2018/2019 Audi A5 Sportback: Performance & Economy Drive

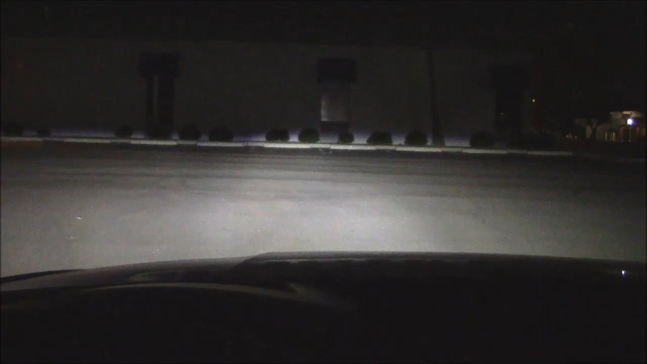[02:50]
here we have the lights on the wall 100 feet away this is low beam setting very bright lights good wide spread but riding a bit low to the ground about 12 inches go to high beam big improvement here we have the brights on the building 300 feet away with a chainlet fence in between
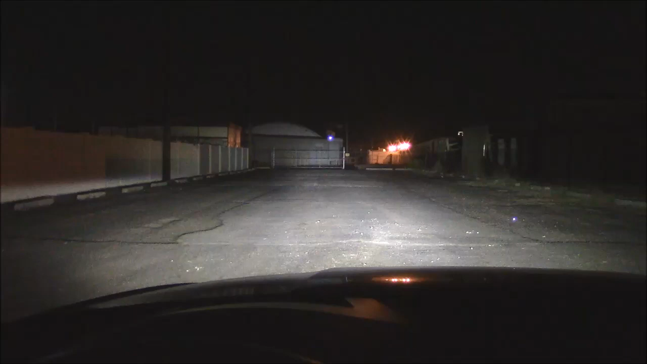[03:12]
excellent height excellent spread good output certainly no complaints here go to low beam goes out about 180 feet on the left and 260 on the right more than adequate for city driving but on the backcountry roads you'll want to do this
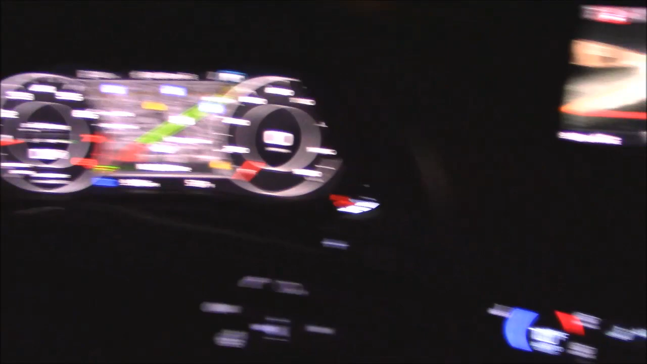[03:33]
by the way I really like the way this interior lights up you see all the controls even the minor ones on the steering wheel on the side but then that's what we're paying for right
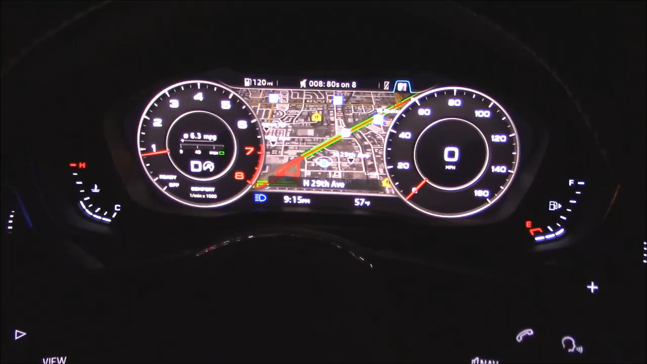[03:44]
these headlights do a great job of lighting up road signs even a mile down the road
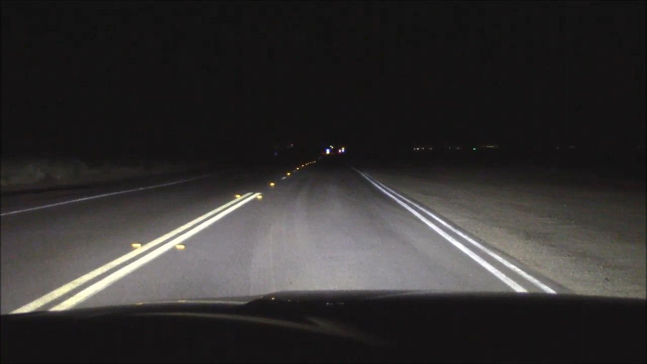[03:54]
even on low beam on backcountry roads you might notice when you enter dips on low beam the lights have a way of disappearing in the pavement so on roads like this you want to keep the brights on unless you want to hit an antelope or a bear
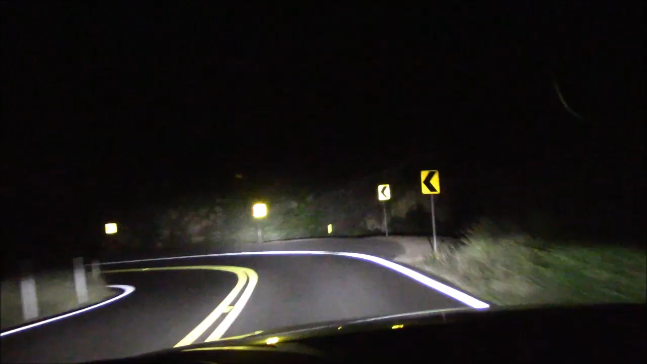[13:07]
on backcountry roads this vehicle really sticks to the pavement especially in dynamic mode a true sports car heading and sports sedan clothing and the paddle shifters are just ideal for a road like this